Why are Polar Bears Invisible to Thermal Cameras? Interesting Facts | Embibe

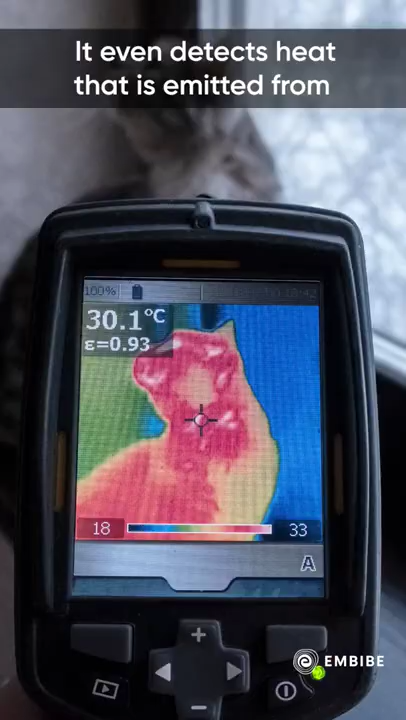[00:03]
On screen: spot 30.1°C
It even detects heat that is emitted from the body of animals and mammals.
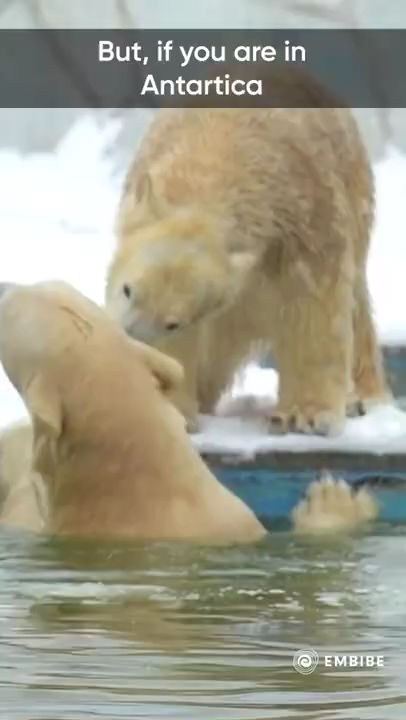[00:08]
But if you are in Antarctica and
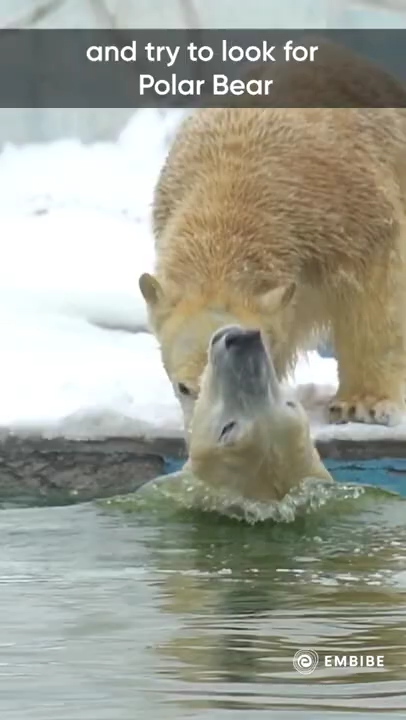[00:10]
try to look for a polar bear with the help of a thermal camera,
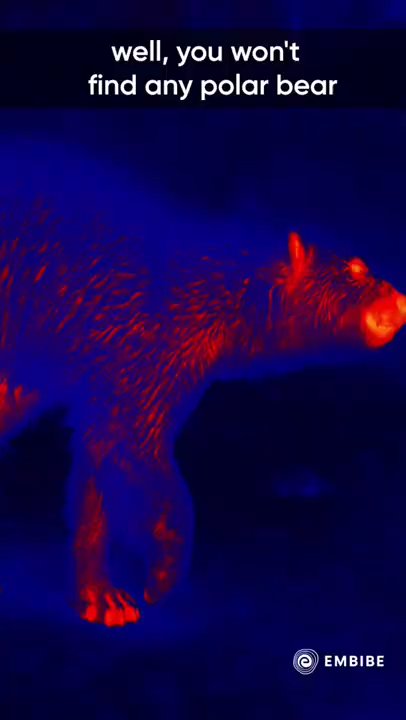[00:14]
well, you won't find any polar bear even if it's six feet in front of you.